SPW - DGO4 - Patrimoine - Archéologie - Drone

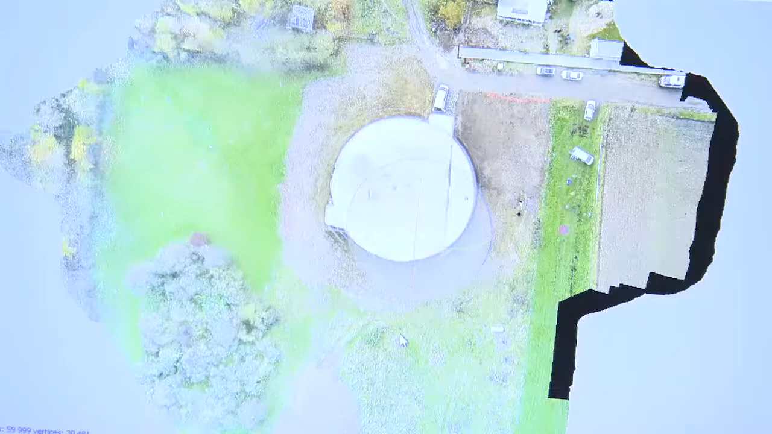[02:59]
avec notamment la présence de minières qui se retrouvent ici.
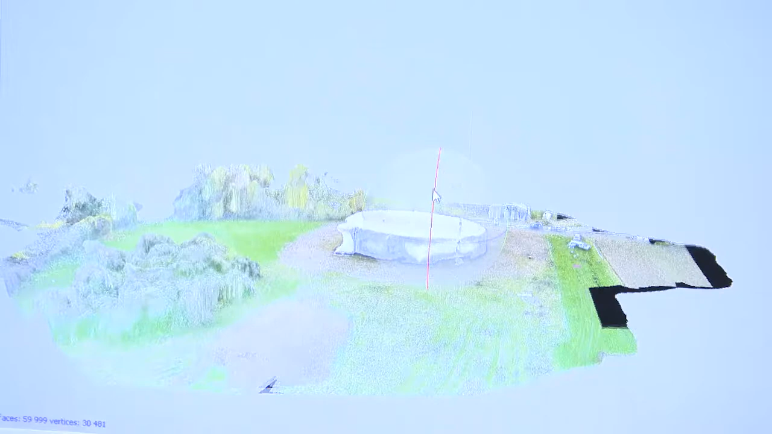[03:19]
de plus en plus précis, mais aussi des orthophotos,
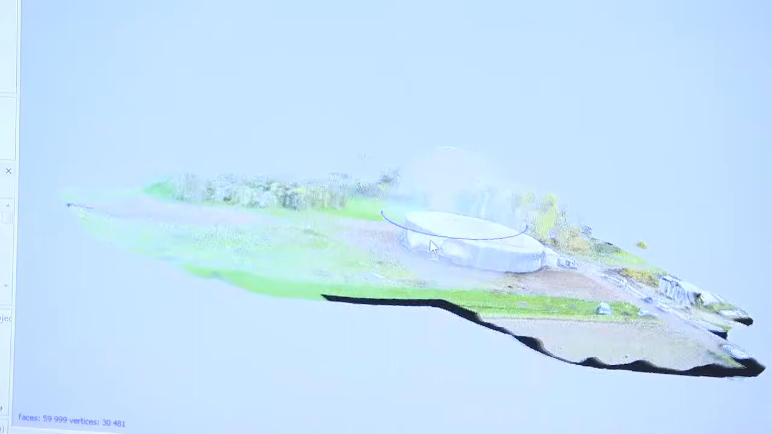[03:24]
qui sont des vues photographiques recalées sur le relief réel.